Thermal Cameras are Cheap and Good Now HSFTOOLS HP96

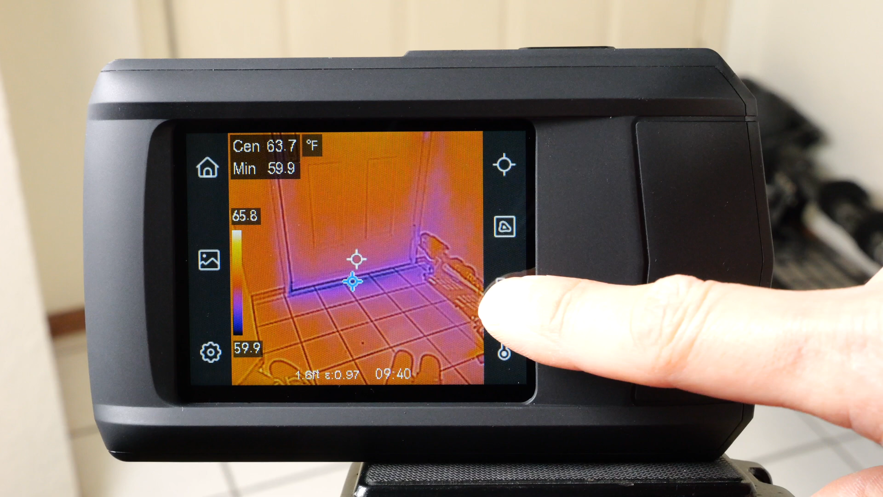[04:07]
If we click this icon, we can do black and white, with white being the coldest and black being the hottest.
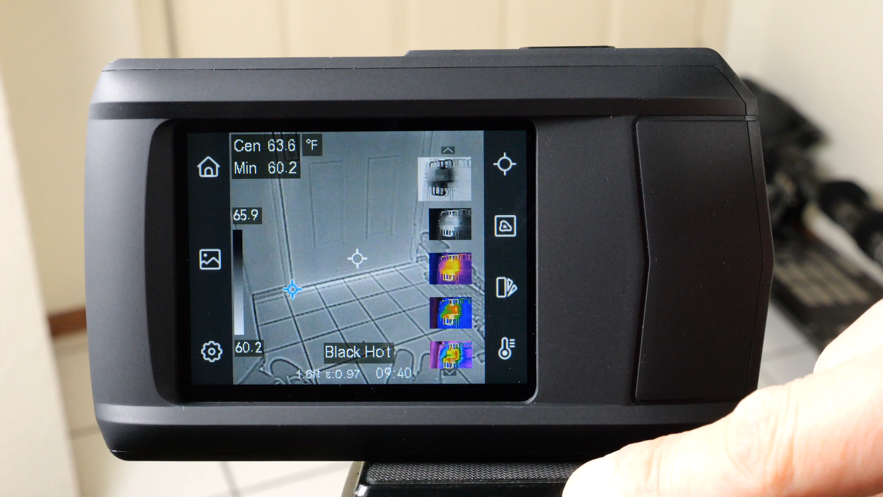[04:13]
And then we have the opposite of that, or we can do what we've been using, which is kind of like an iron look. Cold is blue, red is hot, but when it's really, really hot, it turns white.
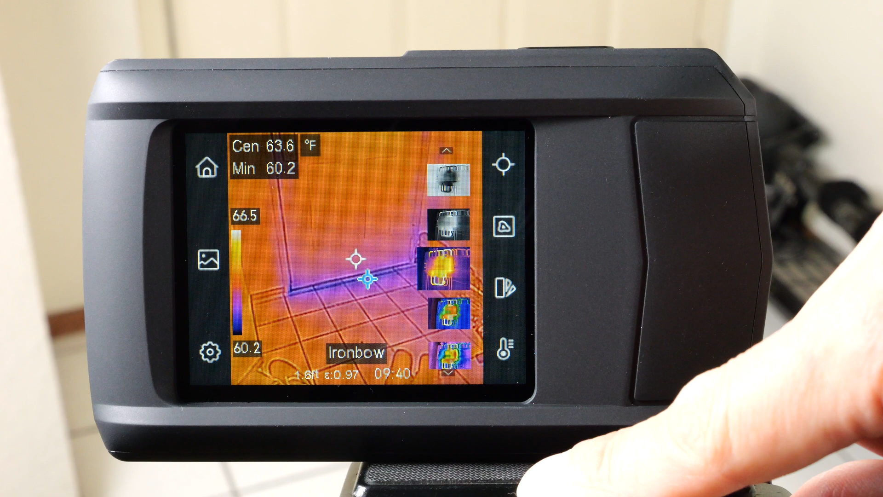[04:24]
And then we have yet a different color scheme, yet another color scheme here.
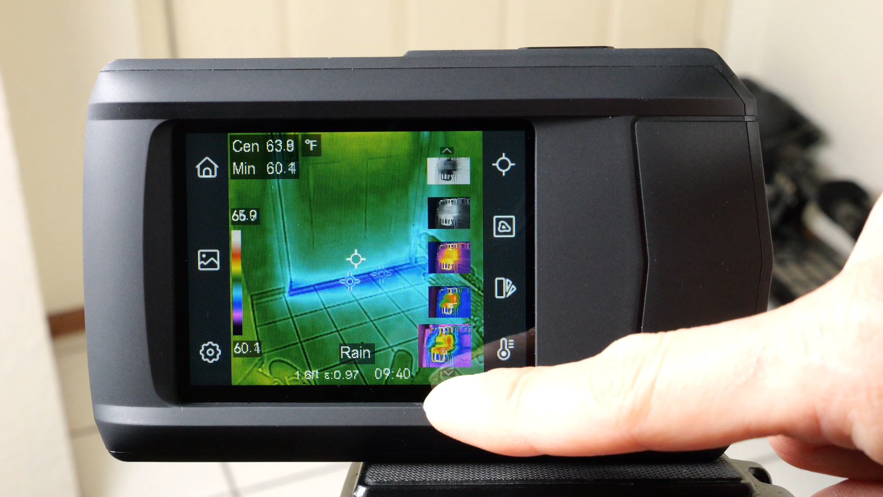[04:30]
On screen: min 60.4°F
This really highlights the cold down there.
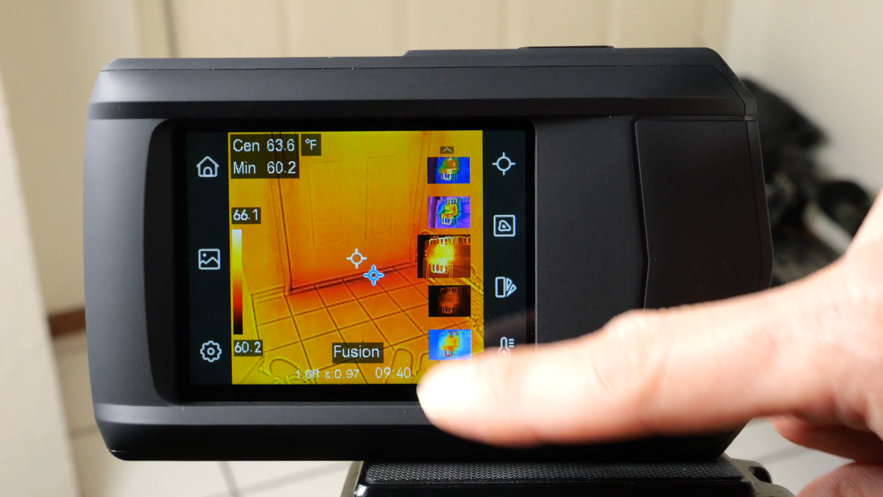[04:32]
On screen: spot 63.6°F
Whichever color scheme that you prefer, there's several of them.
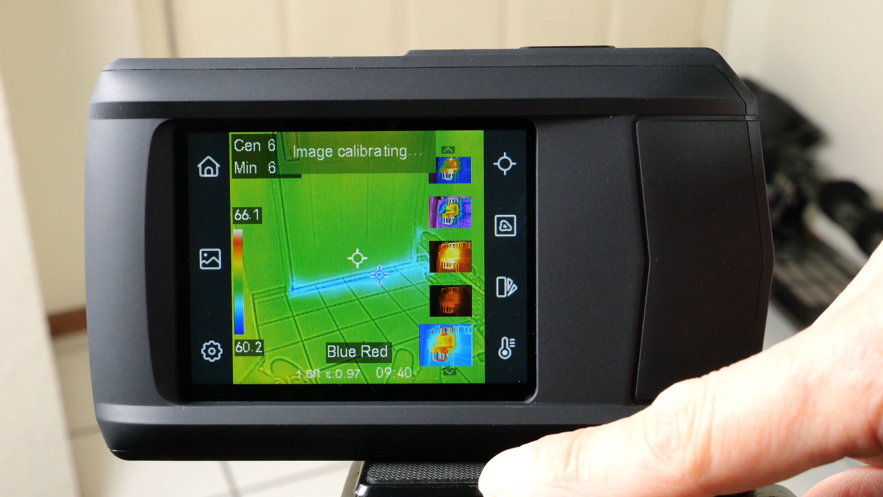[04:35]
There is a temperature setting. So if I want more of the blue to show up, I can slide this range to make that happen.
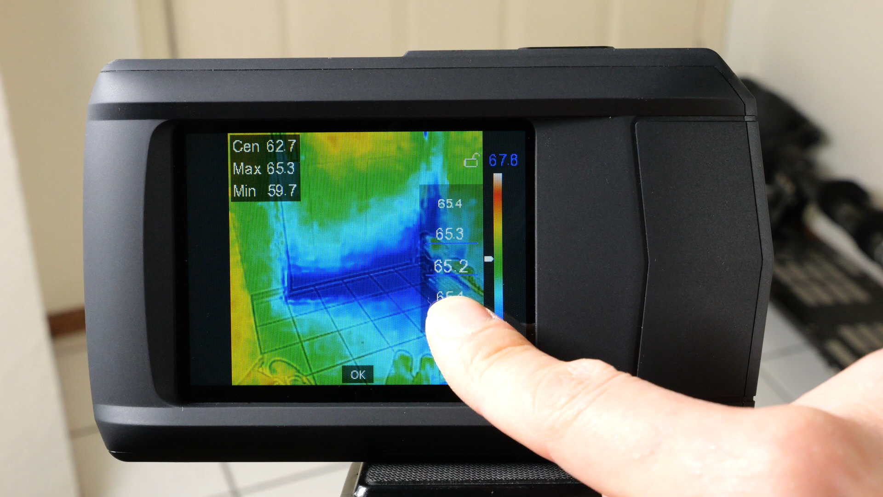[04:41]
But we can just go back to the default by pressing this one up here. If you want to record a picture, you just click it once, it shows up here, and then it disappears.
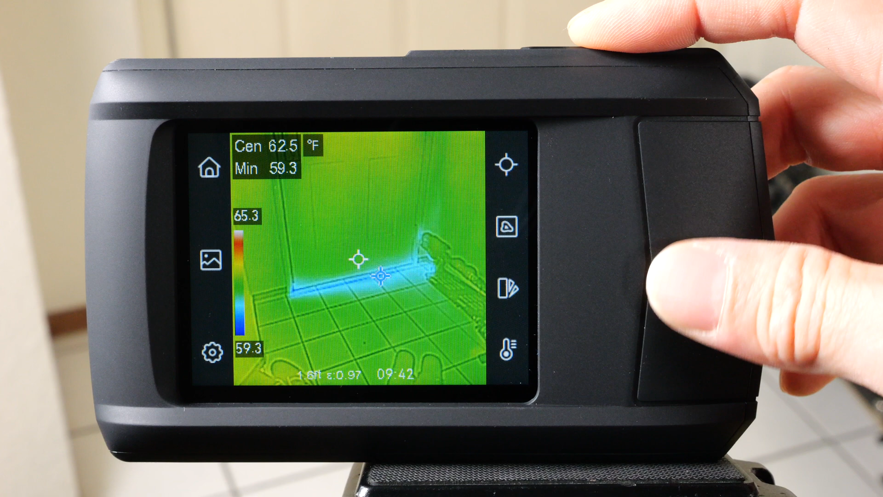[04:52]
If you want to record a video, you just press and hold it.
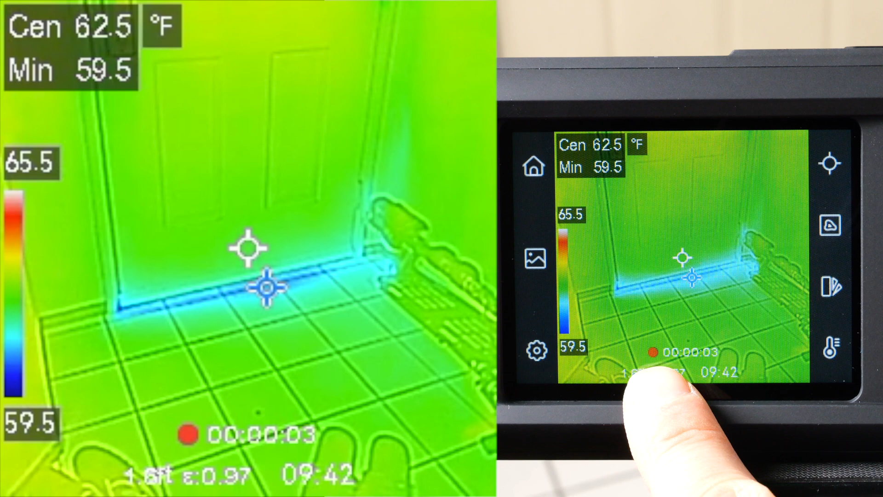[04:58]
On screen: min 59.5°F
And then this red dot will appear showing that it's recording a video. Let me go in front of it.
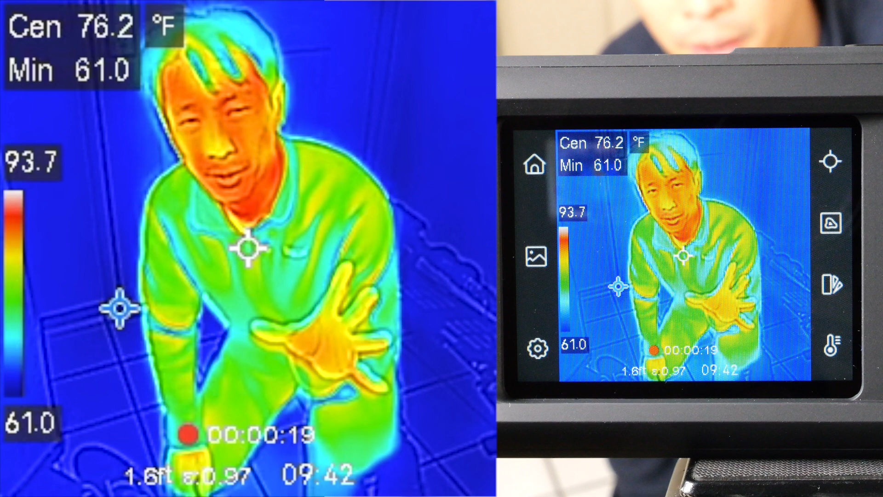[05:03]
On screen: spot 76.2°F, min 61.0°F
Just to record some audio to let you know what this sounds like. To me, the mic sounds reasonably good.
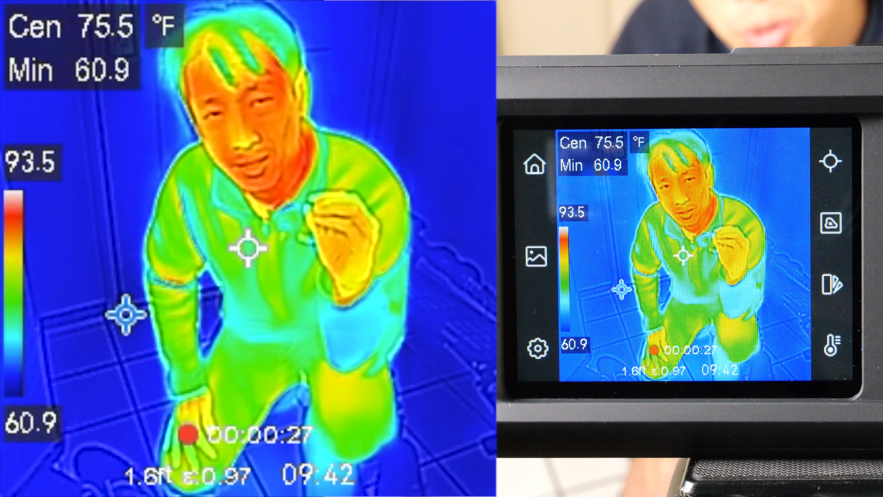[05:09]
All you need is to use it as a reference. So when you're recording things, you can go, oh yeah, this is the bottom of the door with type B insulation.